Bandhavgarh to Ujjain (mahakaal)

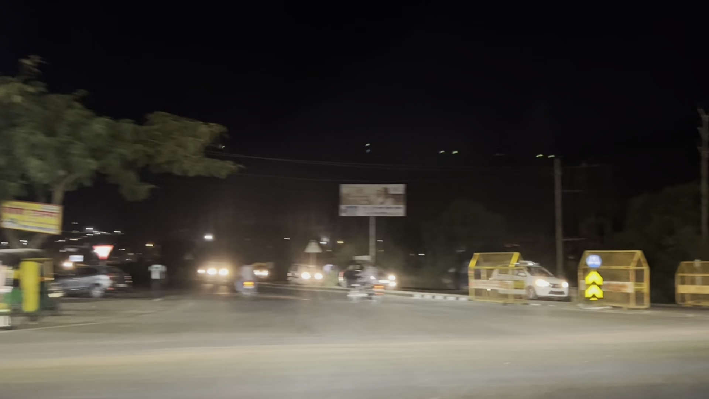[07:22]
अच फूज है और जो हाइवे के साइट में लिखा हो है SH-28 लिखा है कहीं-कही
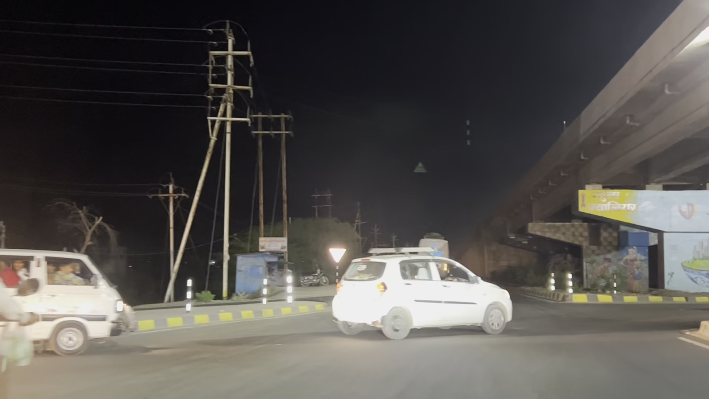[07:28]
तो यह बस हम अब उस देवास बाइपास पे जा रहे हैं